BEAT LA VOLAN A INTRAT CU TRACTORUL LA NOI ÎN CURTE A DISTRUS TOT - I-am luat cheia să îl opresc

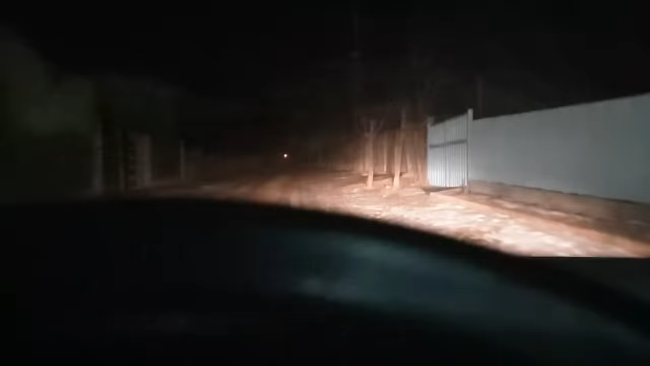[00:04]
Ne-a luat gardul, tractorul, ăsta, ăsta. Mam, a intrat în curte la mine cu tractorul, ăsta. Ia uite-l. Bă,
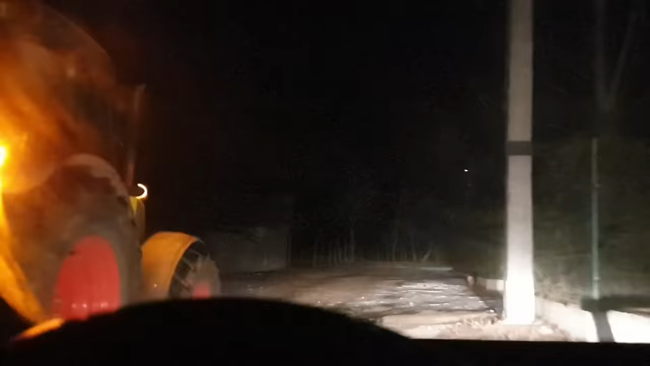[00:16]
cine e ăsta, bă, a plecat?
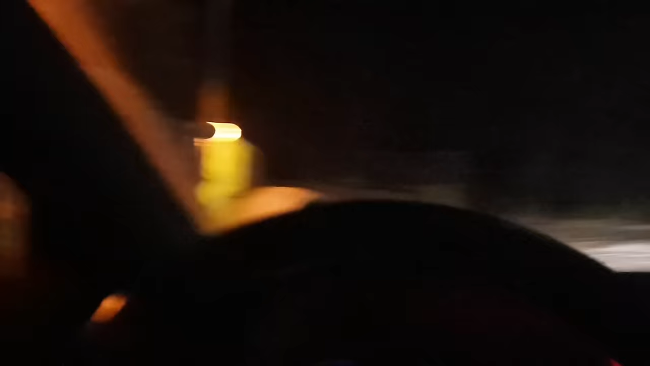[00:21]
Stai așa, trag mașina mai în spate, poate mă ia cu totul să mă bag pe ceva. Mamă, ne-a luat gardul.